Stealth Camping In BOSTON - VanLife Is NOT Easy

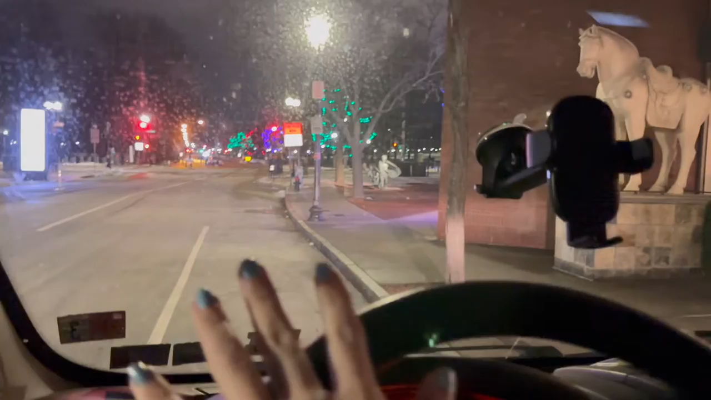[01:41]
But anyway, that's the Boston Common right there. I could park all the way up there right on the corner, but parking on the corner feels like a good way to someone like to hit your car when they're taking a sharp corner, especially at night. So I'm gonna stay back here. Just kind of for safety. I do want to park right on the common, but it just seems dumb just to be like, yeah, I parked on the common just to risk my van that way, obviously. So that's the common. That's a cute little horse. We're gonna call him Maximus. And I think that's Frederick Douglass. I think. I'm gonna look it up later.